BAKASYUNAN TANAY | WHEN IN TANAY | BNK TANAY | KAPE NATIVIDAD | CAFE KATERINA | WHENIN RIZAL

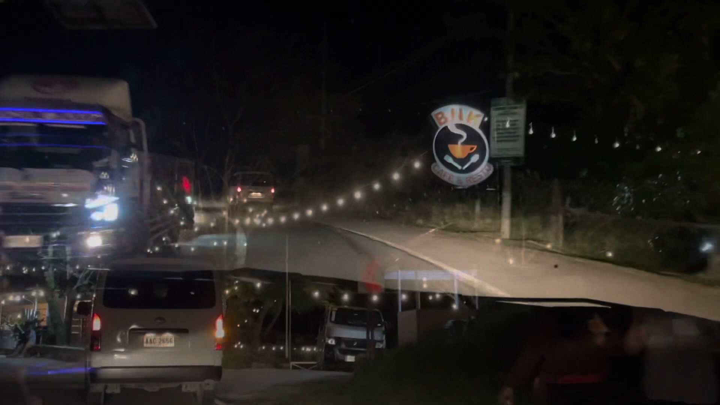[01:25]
Then before 7pm ay lumabas kami para kumain dito sa BNK at sobrang ganda pala dito,